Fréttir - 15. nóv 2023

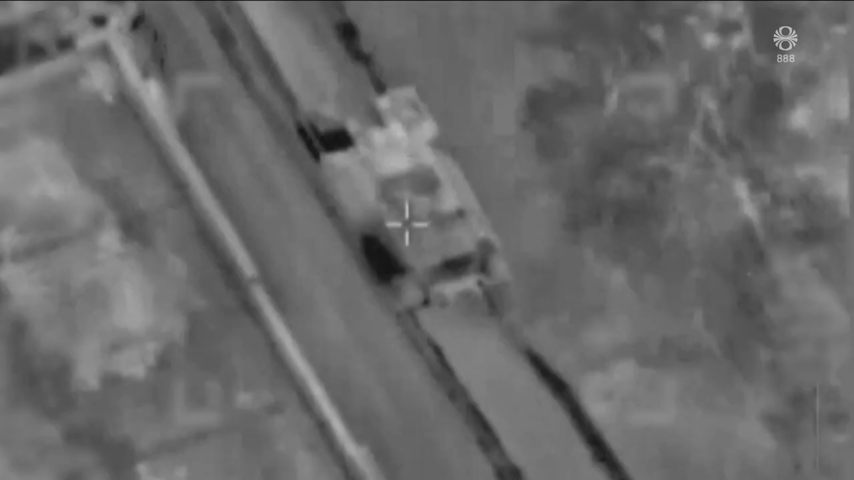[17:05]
Hermenn Ísraels herrs umkringdu sjúkrahúsi með skriðdrekum og reðust þær inn snemma í morgun.